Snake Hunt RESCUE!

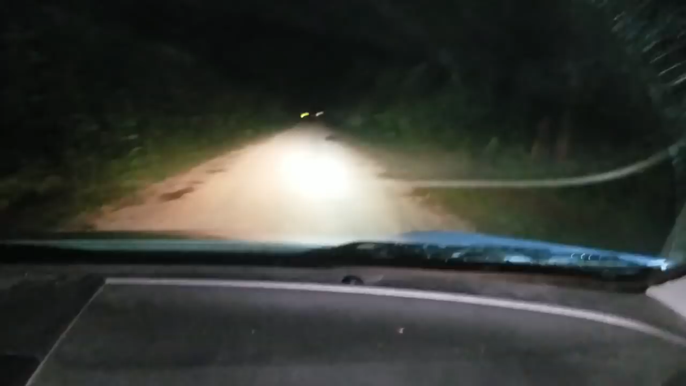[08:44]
Dude, that's a snake for sure, 100%, bro. Look at that thing. It's huge. The camera can't pick it up, guys. Hold on 1 second. Oh, there it is. Now we can see it. Oh my God. That thing's big, George. That's exactly what we're looking for, I think.